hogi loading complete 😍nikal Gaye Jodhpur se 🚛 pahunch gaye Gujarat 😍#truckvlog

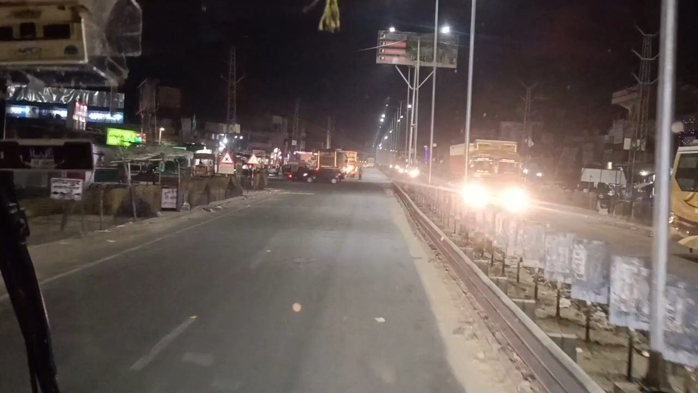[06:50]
स्पीड ब्रेकर बहुत ज्यादा बने हुए है
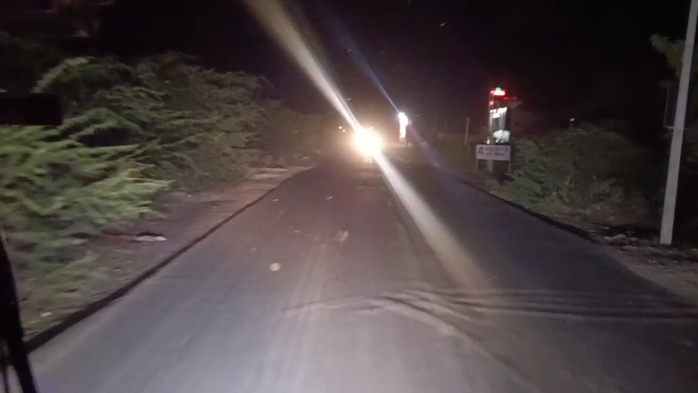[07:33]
हाइनली भाई अब हमने एंटर कर लिया है गुजरात में राजिस्तन को कर दिया है भाई भाई अब सामने गुजरात का चेक पॉस्ट है